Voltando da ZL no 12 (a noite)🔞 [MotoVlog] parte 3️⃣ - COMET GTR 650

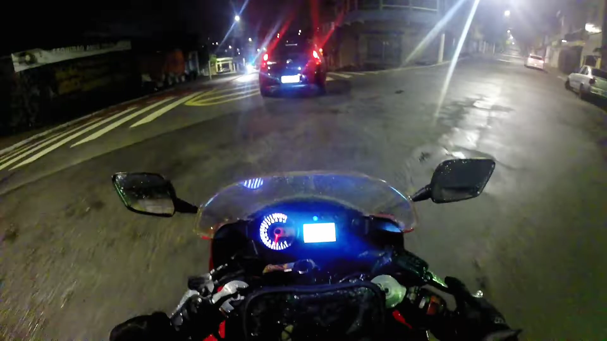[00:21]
Saindo aqui agora do Parque São Rafael. Deu uma chovida agora, ainda bem que parou. Agora tá mais de boa, o chão tá molhado ainda. Aí com tranquilidade. Vou escoltando as meninas, pelo menos até ali na frente.
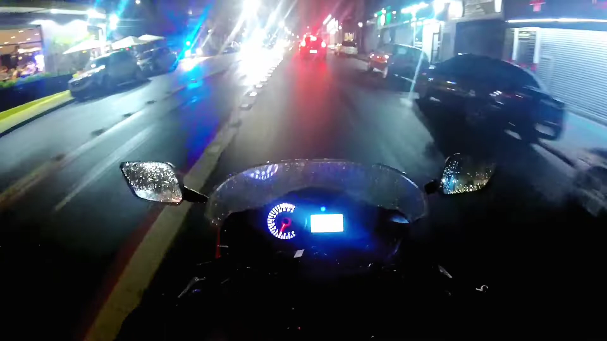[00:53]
O semáforo que tá desligado. Olha o kit aqui, ó. Moto e carro. No mesmo vídeo. Primeira vez, acho que isso acontece. Estão meio vazias aqui hoje, porque é sexta-feira, apesar de ser sexta, né?
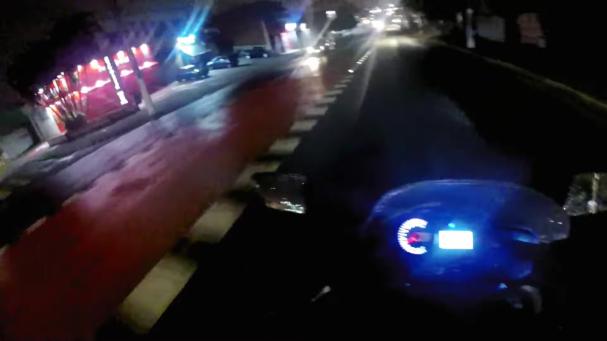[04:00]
É, tá bem tranquilo aqui hoje.